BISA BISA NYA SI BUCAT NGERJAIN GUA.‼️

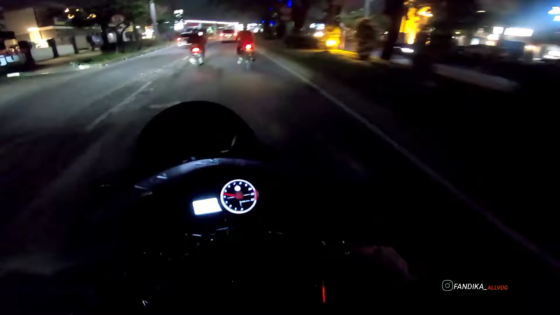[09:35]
Anjay, kita mau ditabrak guys. Sama Supra bapak. Kenapa? Kenapa? Pak, sabar pak. Gua lewat dulu pak.